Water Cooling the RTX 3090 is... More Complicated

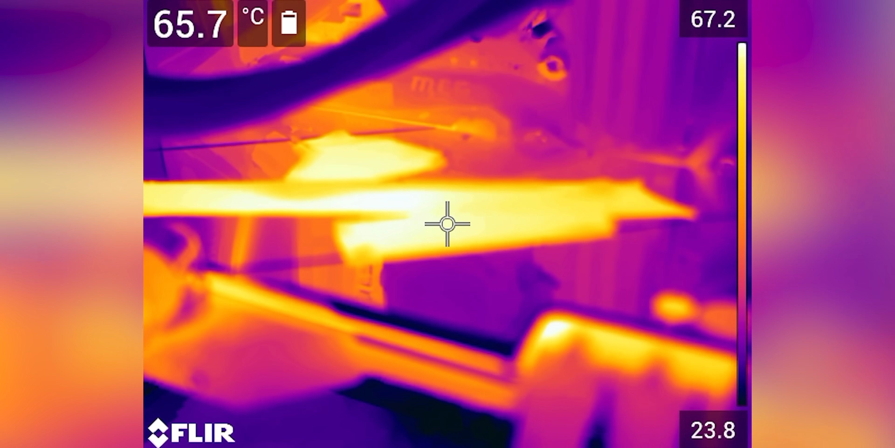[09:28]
On screen: spot 65.7°C
of the back plate there. So,
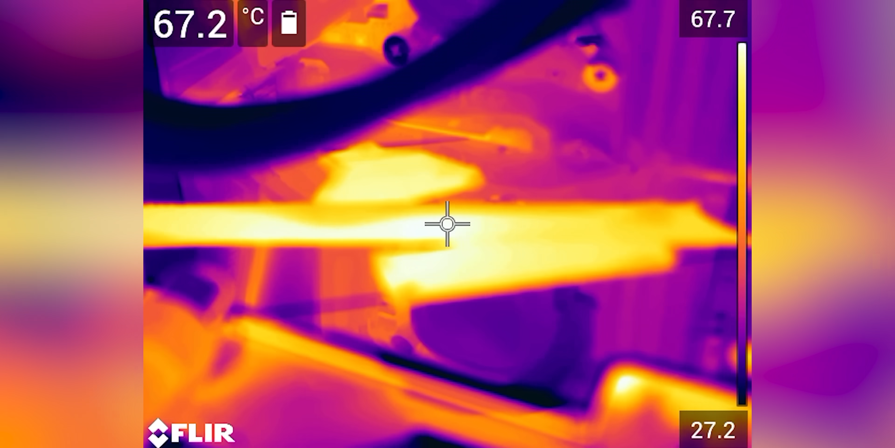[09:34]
On screen: spot 67.2°C
the GPU itself is actually running it around the same temperature as the back of the, like, back plate.